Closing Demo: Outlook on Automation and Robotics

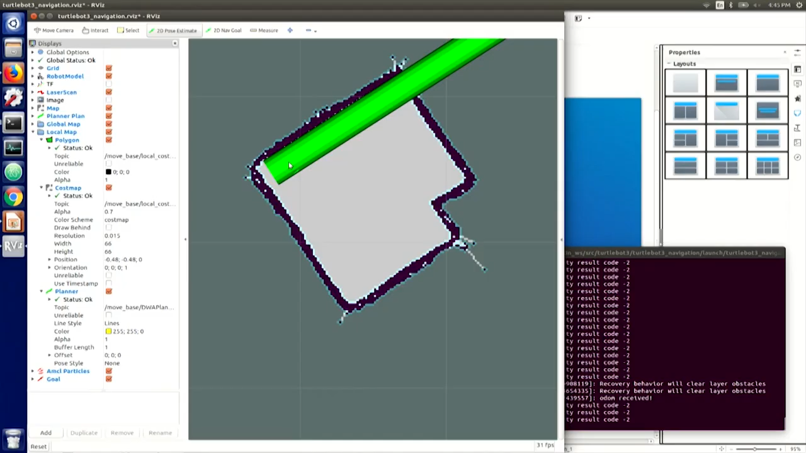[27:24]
in this corner which is the corner that you see sorry corner that you see here looking into this direction right so i can say okay i know that so i initially position my robot using the pose estimation tool into that corner and now you can see that the actual mapping of my lidar sensor
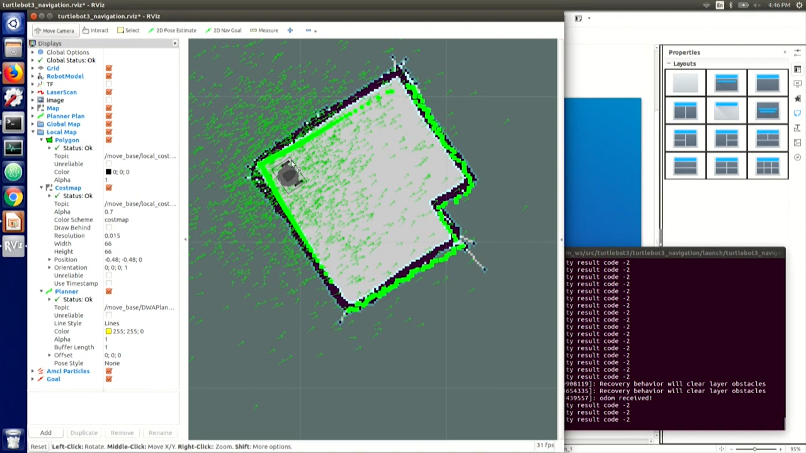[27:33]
nicely matches basically that map that i previously uh kind of have drawn out if i want to fine tune this a little bit i can maybe click it a little bit closer but from here onwards on lidar sensor should allow us to navigate that space around so what i can do next is to give my robot now a navigational goal where it should go in this environment by trying to understand its position right using the lidar
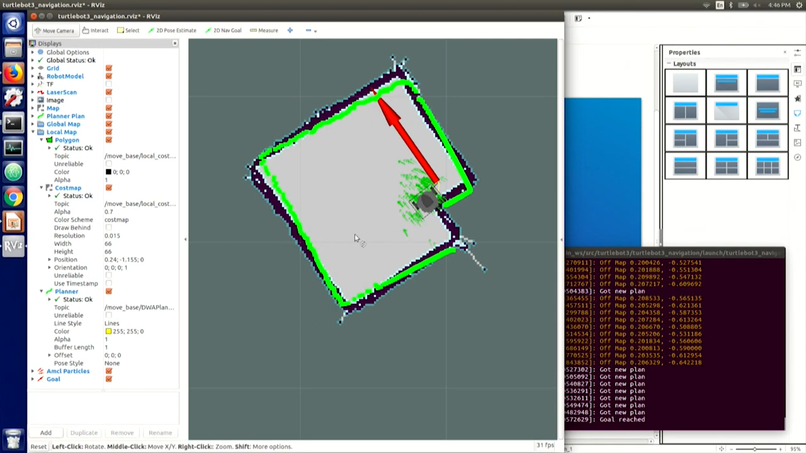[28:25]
location based on what it sees from the rest of the map so i can keep navigating around so i say go to that other corner again it
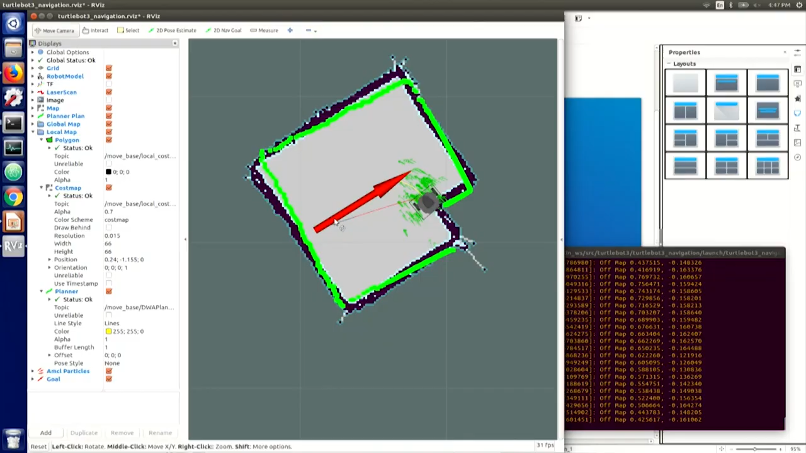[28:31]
will use that lidar sensor information to
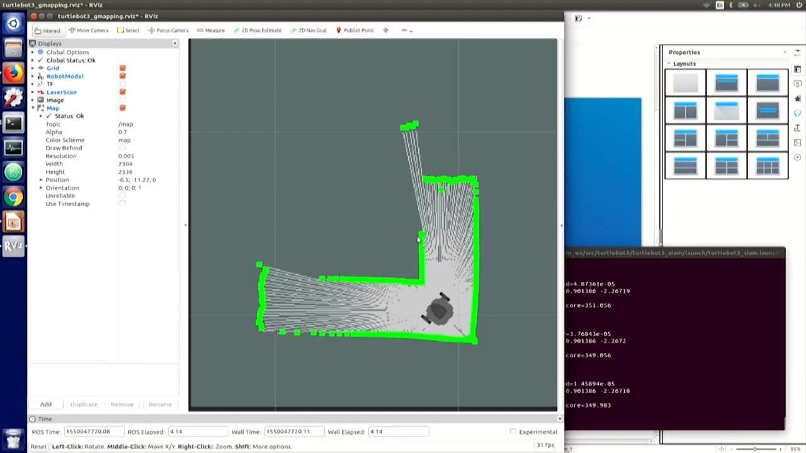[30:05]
create a new map and if i now navigate my robot around let me just control it myself for
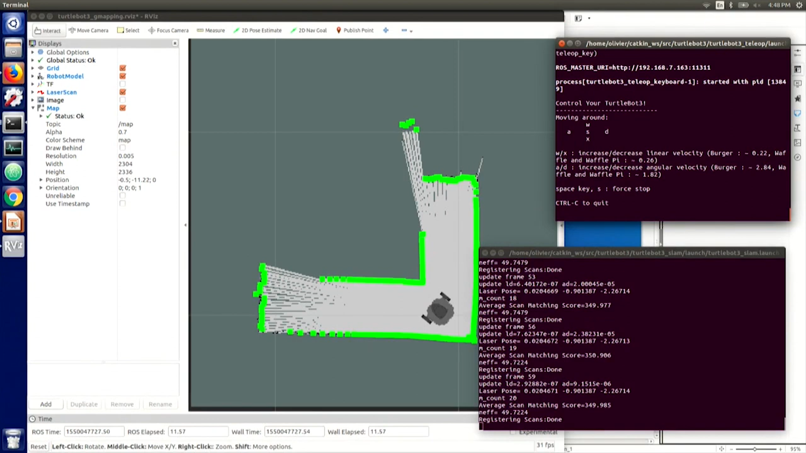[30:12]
once here if i turn the robot around a little bit you can see that i can nicely make the robot go around and if you look behind me it will slowly start to update the map so as it goes around the corner now you can see
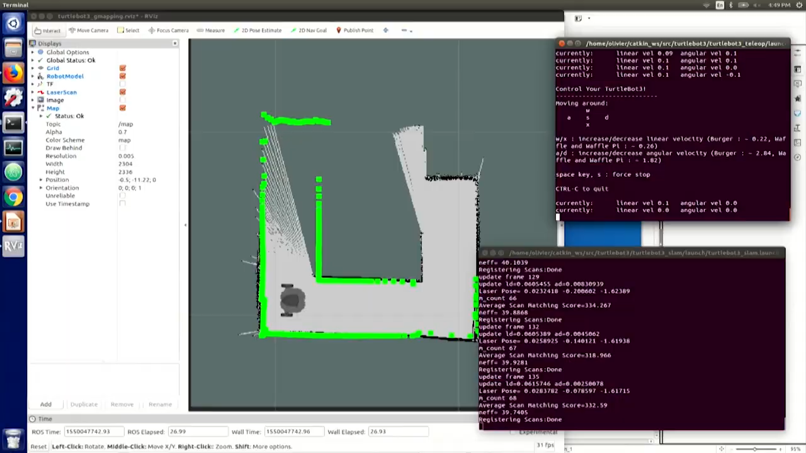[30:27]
i immediately identified there's a different kind of corner so let me try to run through that maze